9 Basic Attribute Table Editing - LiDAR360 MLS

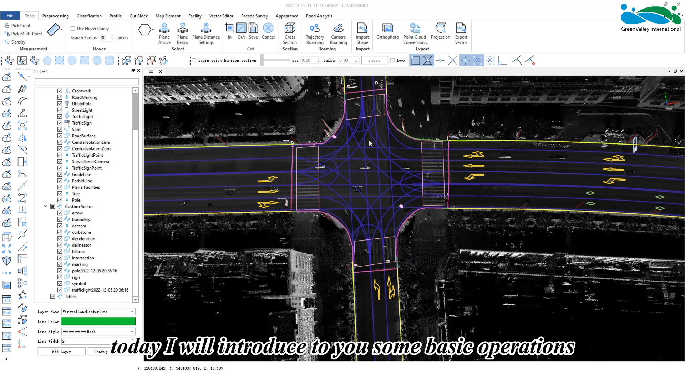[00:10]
Hello everyone, today I will introduce to you some basic operations for the attribute tables within LiDAR 360 MLS. If we have already drawn the vector,
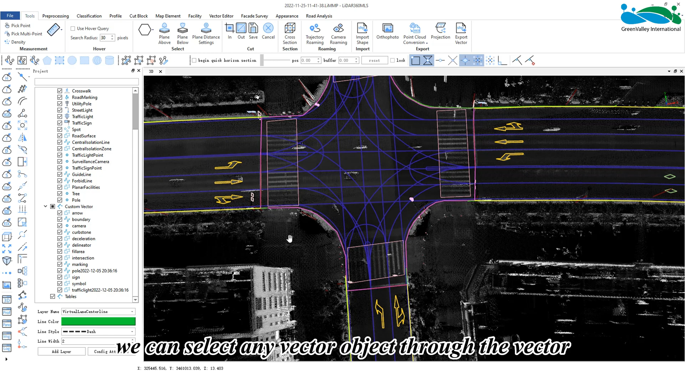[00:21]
we can select any vector object through the vector selection function and the software